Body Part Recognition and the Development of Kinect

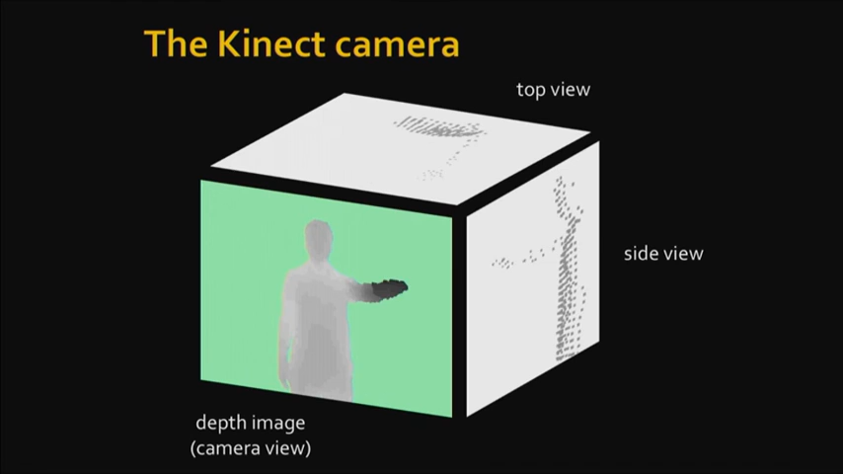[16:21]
And because it's a depth camera and you have all the calibration details, you can actually take the depth values and the XY coordinates, and that's enough to give you the 3D coordinates. And so, you can then sort of create virtual views from the side or from the top. So, for the particular task of human pose estimation that we were going after, turns out the depth has some rather nice properties.
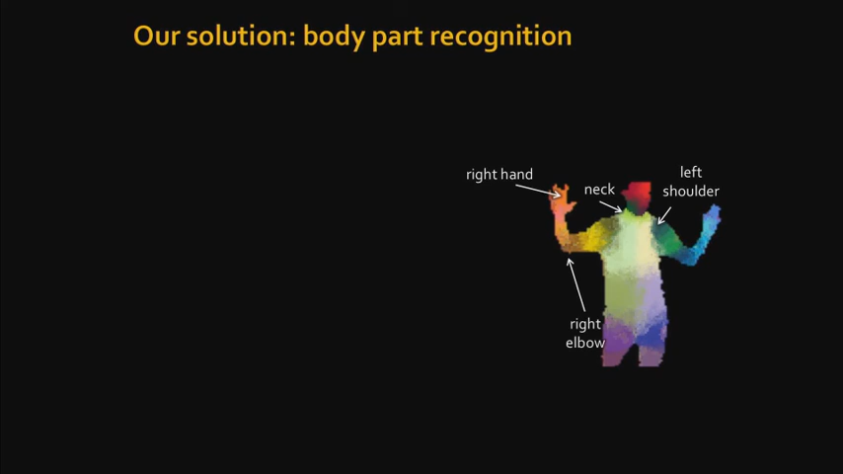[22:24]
The idea is that you're going to go through every pixel in your depth image and try and classify that pixel into one of a number of different parts of the body so that, say,
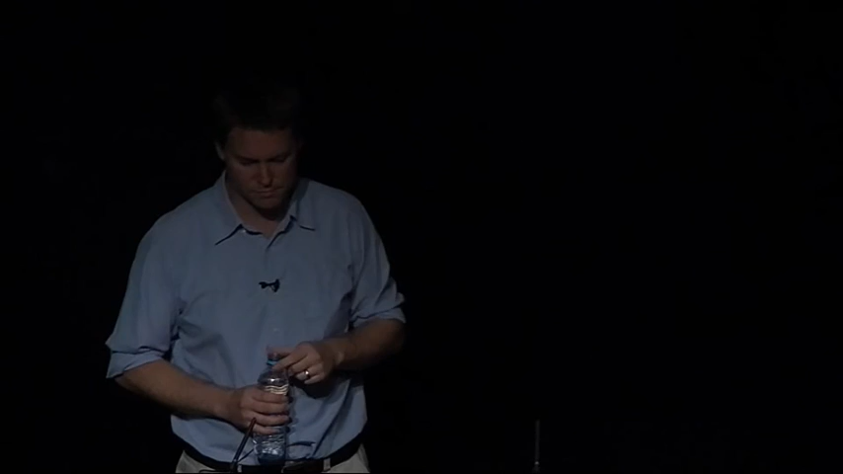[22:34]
the right hand might be this orange color and that as you move your hand, no matter what position you put your hand in, it will always stay that orange color and no matter what your body shape is as well. So it's going to be a local estimate.
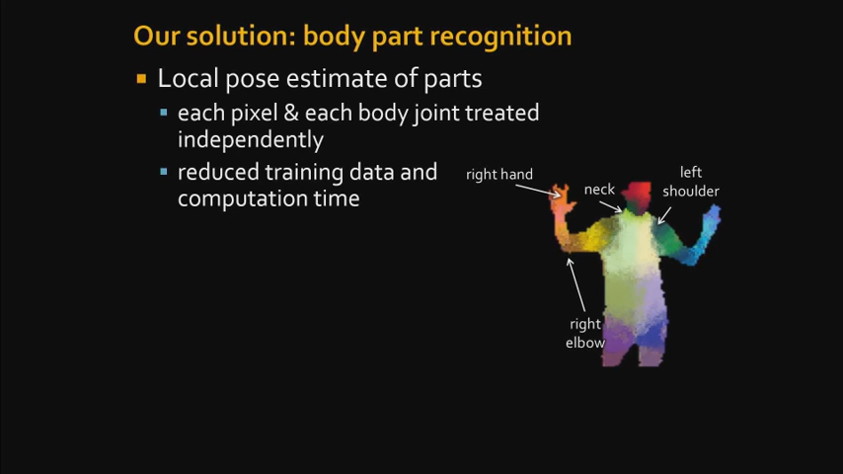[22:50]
We're going to basically base that prediction on that pixel in the depth image and some local region around the image
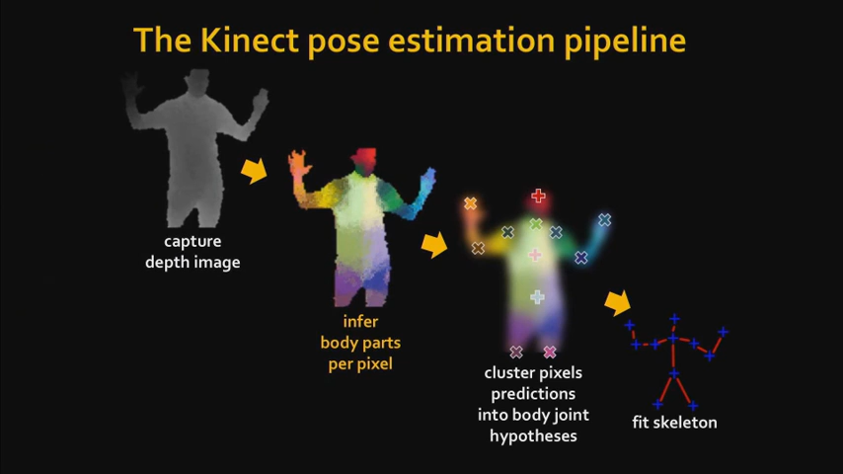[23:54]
And so the final algorithm that we ended up with, the final pipeline for skeletal tracking on Kinect, looks a bit like this.
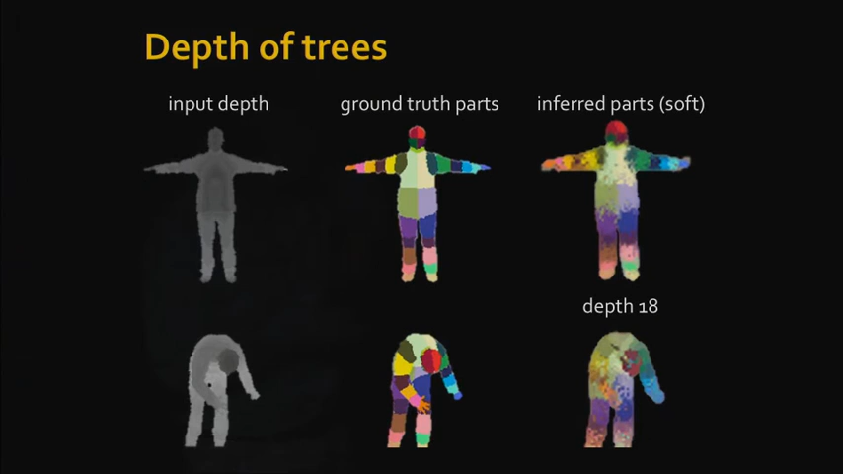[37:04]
So the back is now correct and the head's coming out in roughly the correct place.
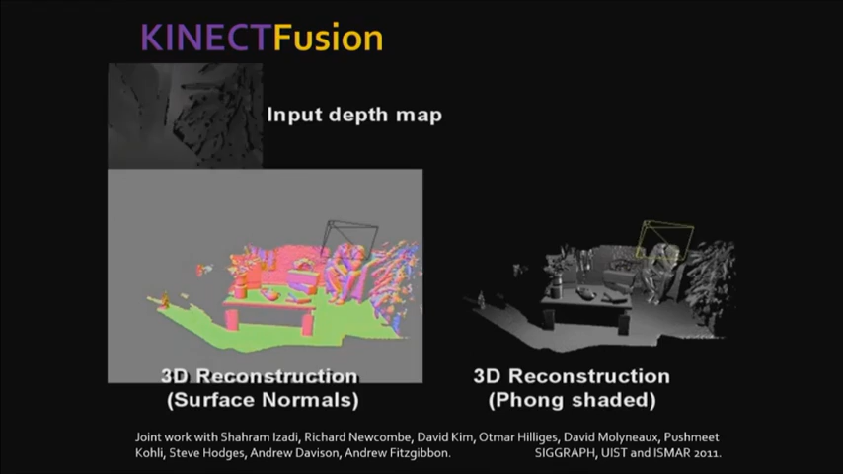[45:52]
and building up that camera trajectory over time, but also in the background, building up a detailed, uh,
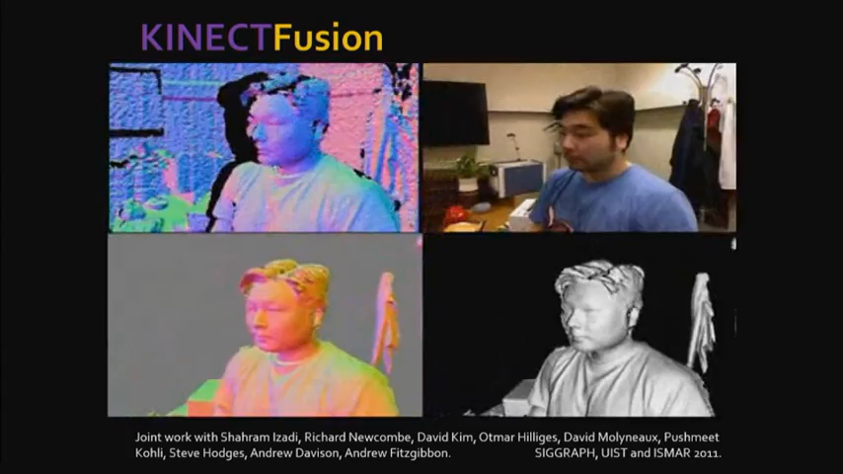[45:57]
3D reconstruction of the scene and averaging out a lot of the noise that you see, uh, in the input image on the top left here.
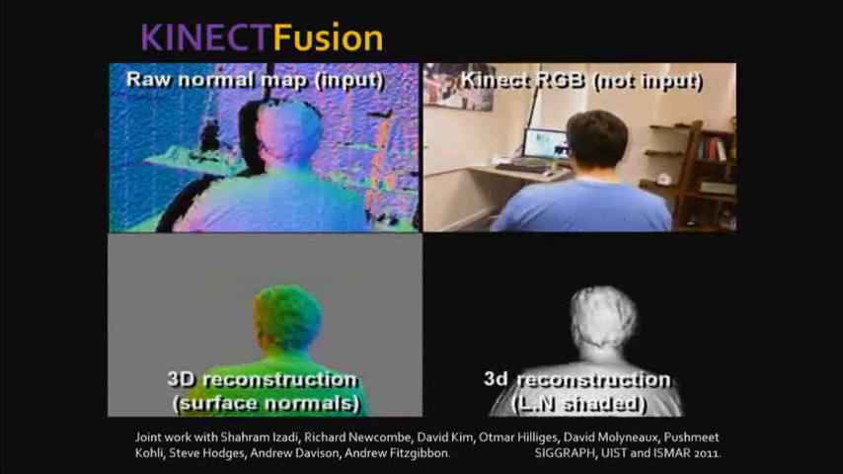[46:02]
So you get these really nice smooth, uh, reconstructions on the bottom right.